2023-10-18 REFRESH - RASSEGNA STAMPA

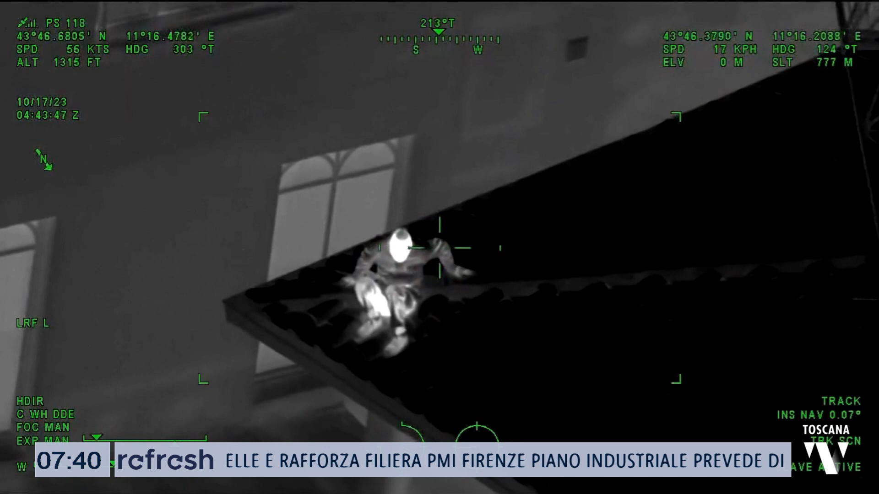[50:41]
per 3 dei 10 denunciati è stato emesso il foglio di via nell'immobile le forze
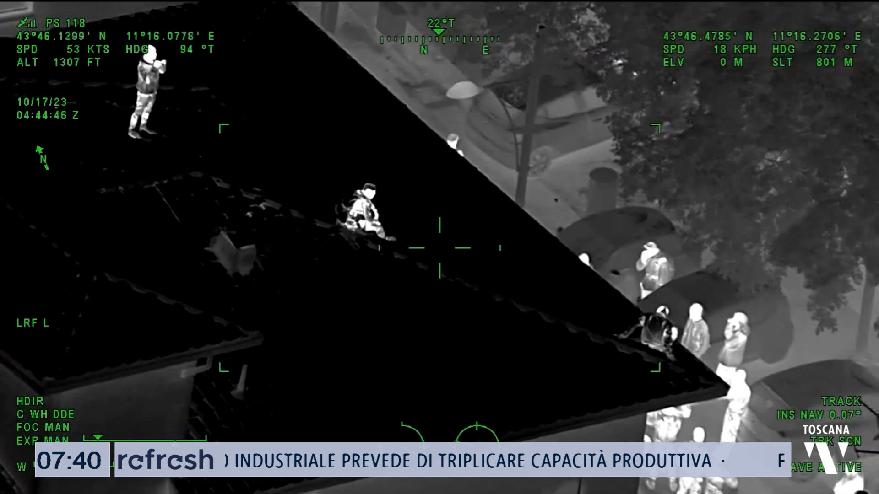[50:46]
dell'ordine hanno trovato militanti del collettivo ex Corsica 81 già sgomberato
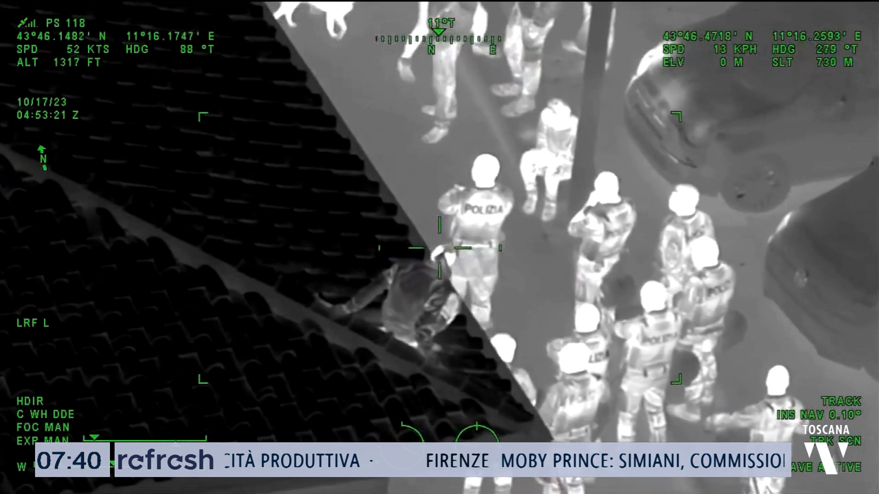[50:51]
in una precedente operazione da un edificio occupato abusivamente a Ponte di Mezzo